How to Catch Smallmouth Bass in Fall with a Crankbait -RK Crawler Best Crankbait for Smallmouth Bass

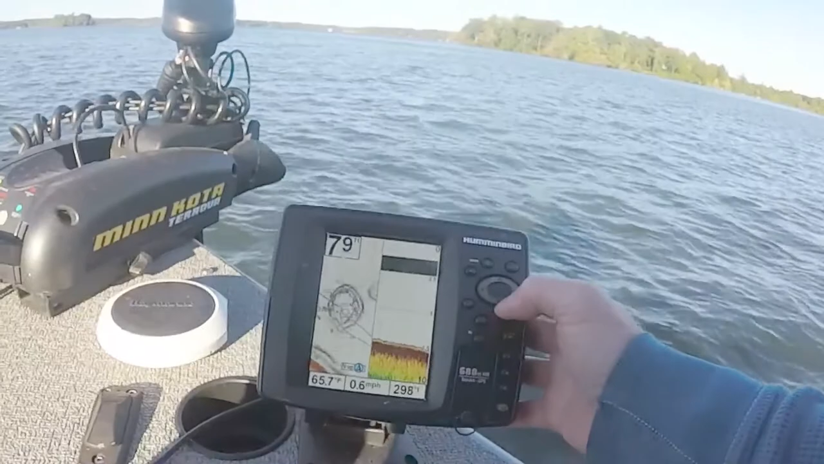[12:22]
On screen: speed 0.6 mph
And you can see, as soon as that pops up, here's a very small hump with deep water all around it. Our boat is right here. We caught that fish off of this point, right here. Again, it's kind of, uh, uh, uh, the fish are on humps in the summertime. They're out here right now. They're moving up onto the top. We're catching them out here off of the tops of these humps right now. They're eating crawfish that fish ate. He thought it was a crawfish.